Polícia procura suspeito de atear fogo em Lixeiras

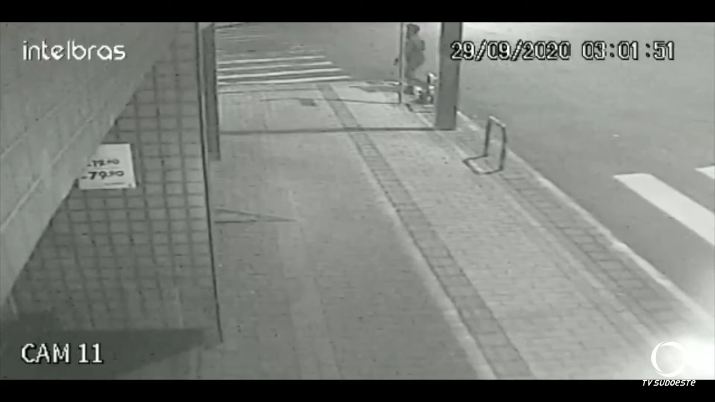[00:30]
Onde aparece um homem que pode ser o suspeito pelos crimes. A polícia conta com a ajuda da comunidade para chegar até o responsável pelo ato de vandalismo. Qualquer informação sobre a autoria dos crimes pode ser repassada anonimamente às autoridades pelos telefones 197 e 190.